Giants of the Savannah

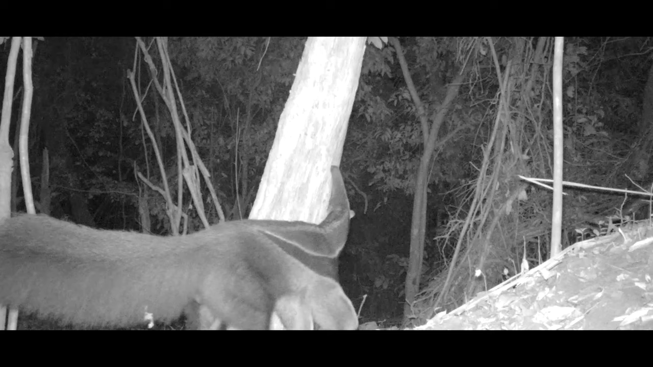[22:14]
Over quite a short period of time, it became possible to identify the individuals based on their unique combination of markings that they have. And then we found there were multiple individuals arriving at these scratching trees over actually quite short periods of time.
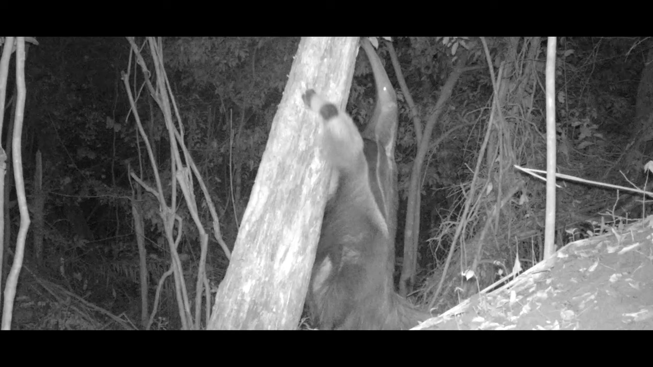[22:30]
So in one location, even over 8 days, there were 4 or 5 different anteaters arriving there. And remember, these anteaters are supposed to be solitary creatures. They weren't interacting with each other directly, but they're coming to the same location and marking it,
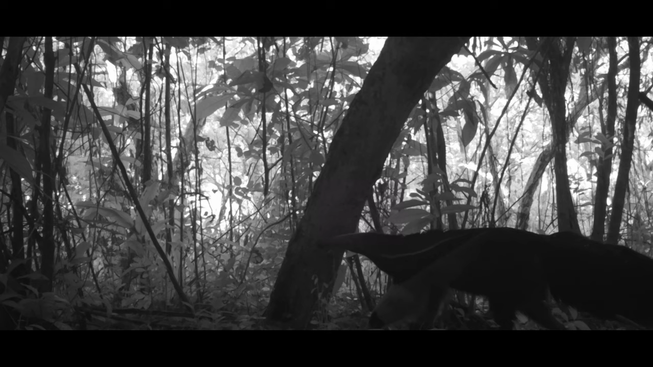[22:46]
sometimes climbing it, rubbing against it, sniffing it.